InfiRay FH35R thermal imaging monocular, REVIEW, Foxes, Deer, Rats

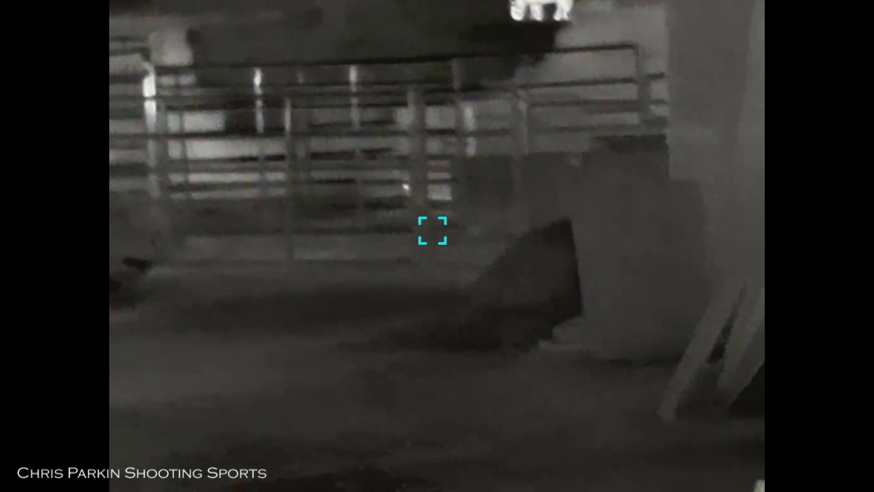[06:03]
The app offers additional features such as access to the online infra-ray community and after-sales support. I think it's important to commend just how well the infra-ray thermal produces a thermal image to convey the natural aspects of what you're looking at. Everything from block work to metal work to hot spots and animals you receive texture across all objects and this makes shooting both easier, safer and better for identification of quarry at any distance.